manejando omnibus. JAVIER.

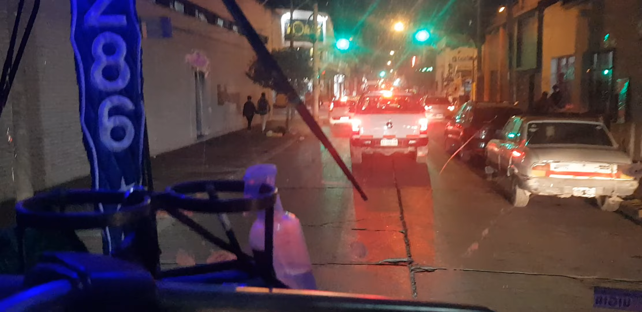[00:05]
Bueno, pensé que la práctica de la 18
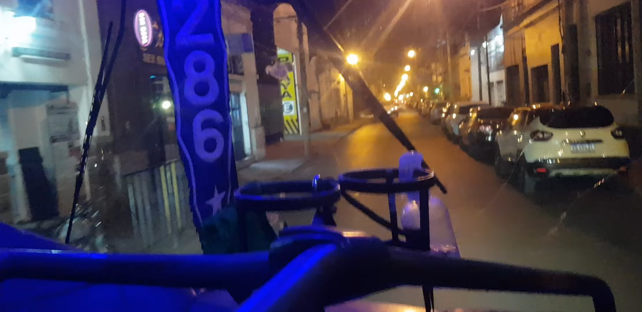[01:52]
por ahí se les puede complicar. Acá, por ejemplo, acá de Florida y San Luis, si quisiesen dar la vuelta, hay que abrirse, pero hay una camioneta aquí.